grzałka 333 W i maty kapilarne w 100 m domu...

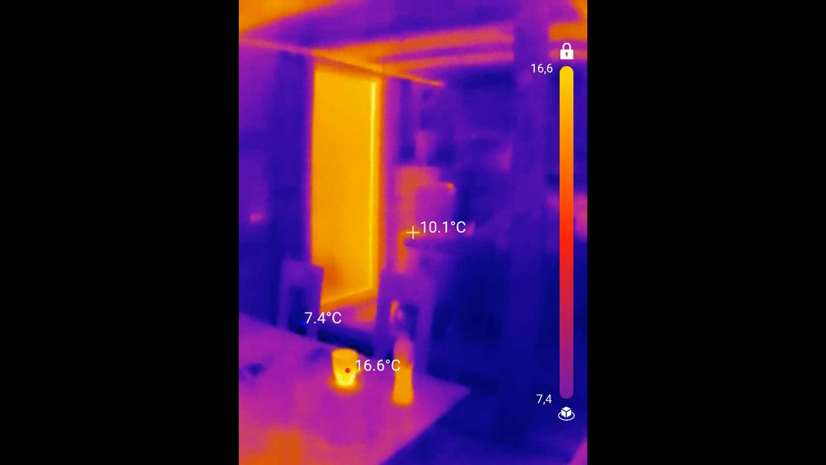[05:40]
On screen: spot 10.1°C, max 16.6°C, min 7.4°C
Zrobię tak jutro i zobaczę wtedy,
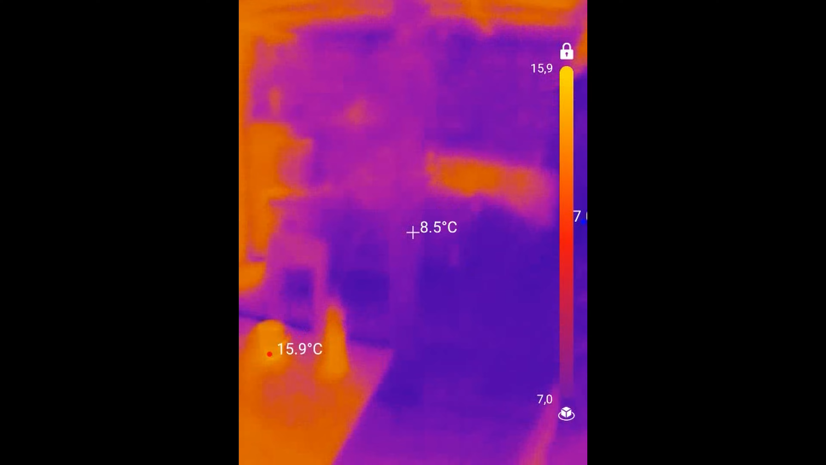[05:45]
On screen: spot 8.5°C
czy ten stół był wcześniej ciepły czy nie.
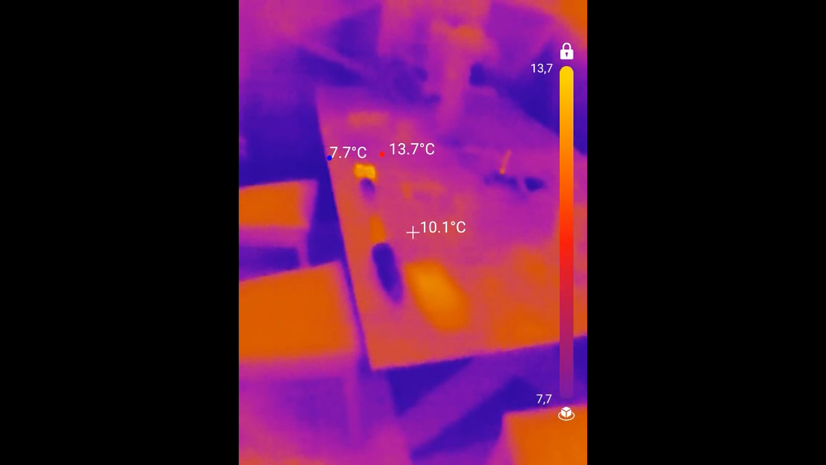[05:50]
On screen: spot 10.1°C, max 13.7°C, min 7.7°C
Być może on również uzyskał ciepło z dworu od okien, bo też widzimy, że kanapa jest trochę cieplejsza.
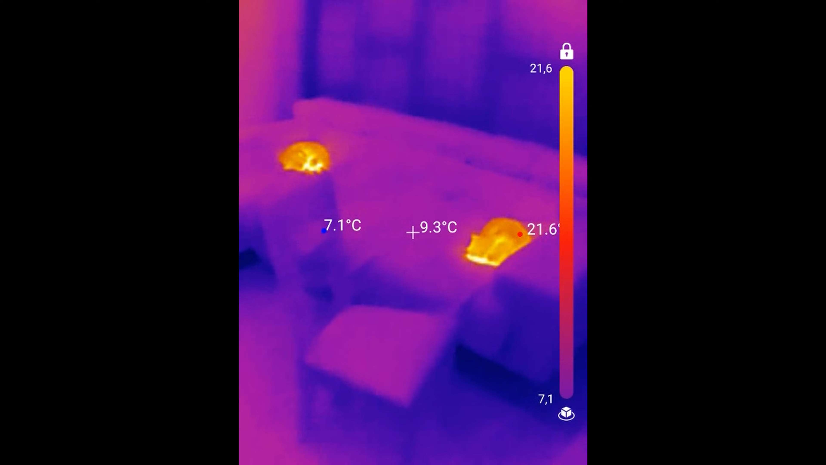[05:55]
On screen: spot 9.3°C
O, tu leży kot i on jest też emiterem promieniowania, jak widać.
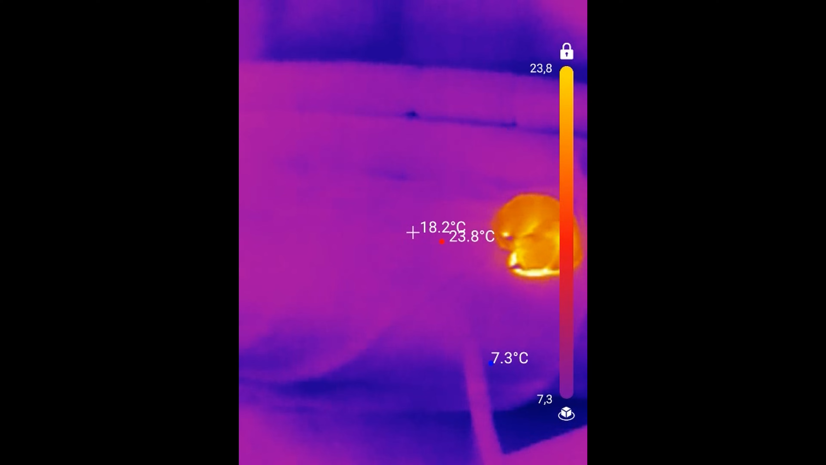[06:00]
On screen: spot 18.2°C, max 23.8°C, min 7.3°C
Tu leży drugi kot.
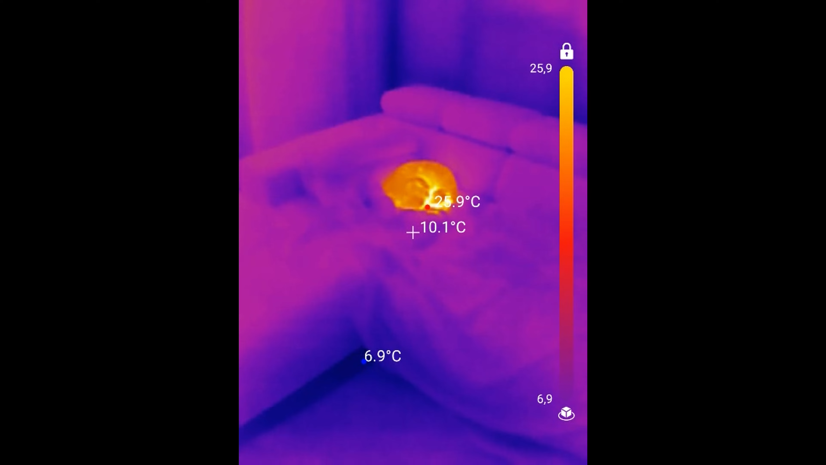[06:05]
On screen: spot 10.1°C, min 6.9°C
Także przez okna trochę ciepła też wpadło i
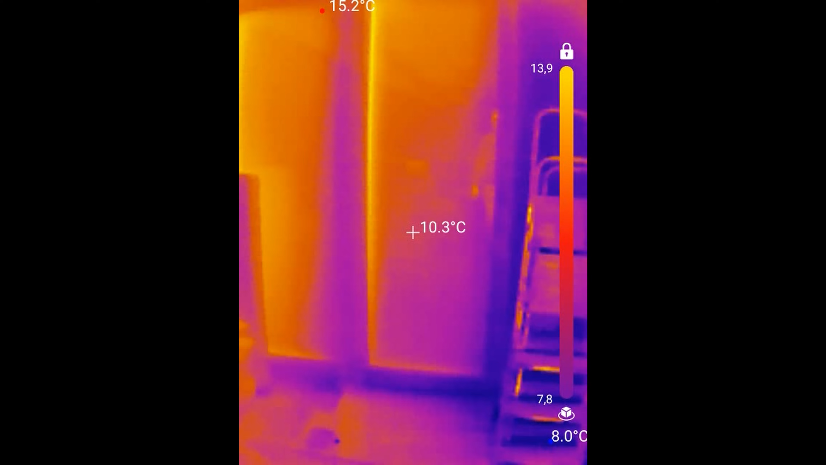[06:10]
On screen: spot 10.3°C, max 15.2°C
być może tam leżał wcześniej kot, ale się teleportował.
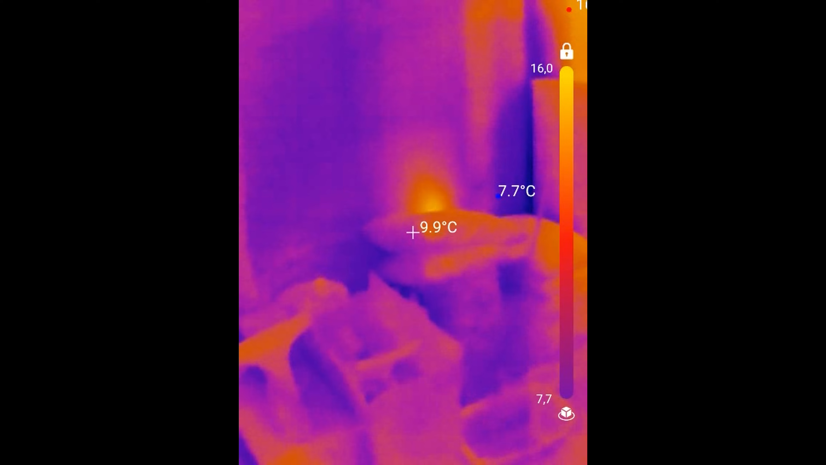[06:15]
On screen: spot 9.9°C, min 7.7°C
Także to ciepło, które tutaj gdzieś mamy zastane na tych obiektach,
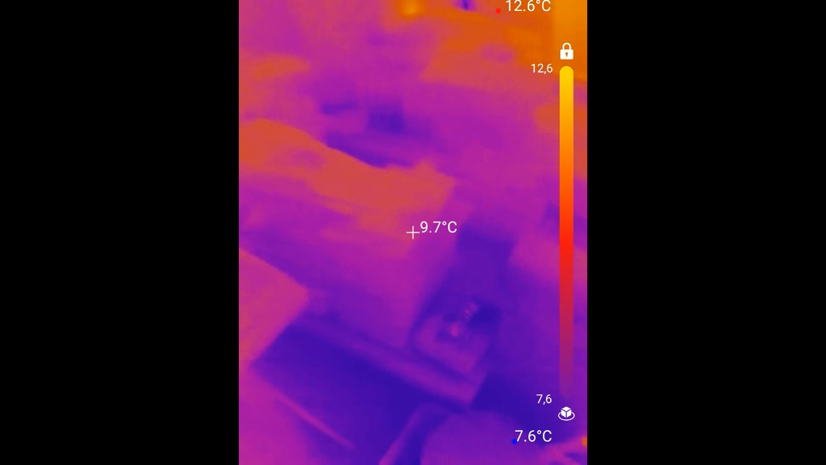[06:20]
On screen: spot 9.7°C, max 12.6°C, min 7.6°C
na tych artefaktach w pomieszczeniu krzesła, stół.
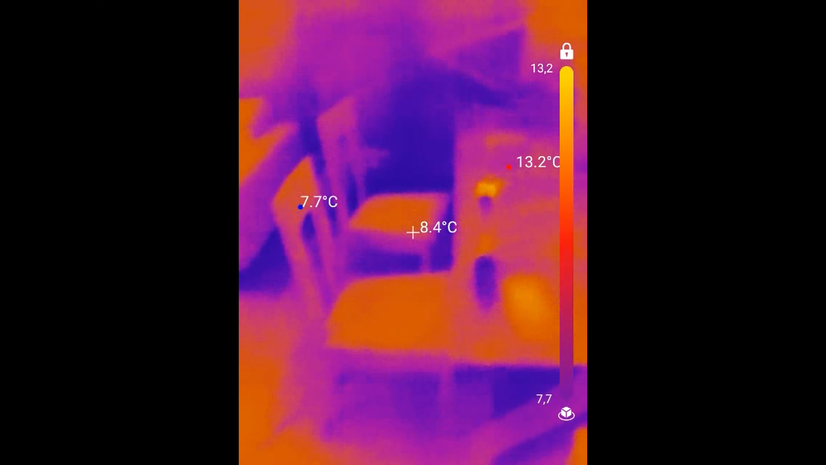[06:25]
On screen: spot 8.4°C
Być może wcale nie jest z sufitu, tylko to co wpadło z okien. Natomiast stół jest centralnie pod sufitem, więc sądzę,
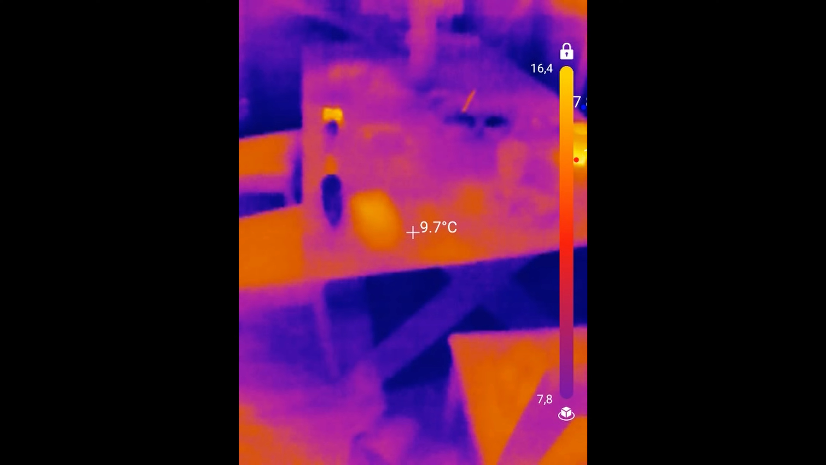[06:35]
On screen: spot 9.7°C
że to jednak jest ciepło, które z sufitu dotarło, bo zobaczcie, pod stołem już tego śladu promieniowania nie ma.